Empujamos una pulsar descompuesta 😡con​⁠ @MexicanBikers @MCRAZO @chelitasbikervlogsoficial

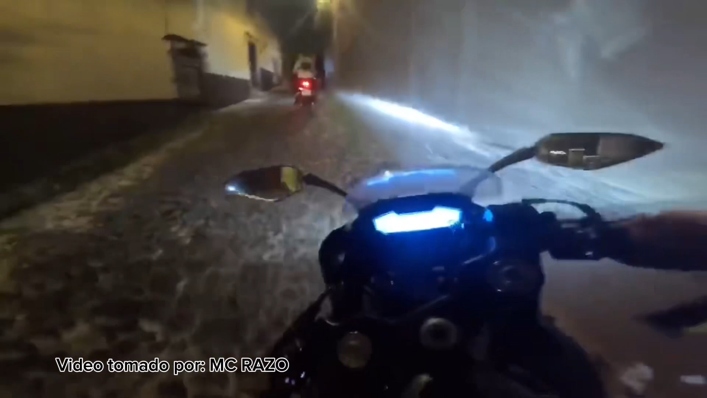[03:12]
A la madre Parece que no, mi raza Pero está bien empinadote Cuidado que esta se me está Apague y apague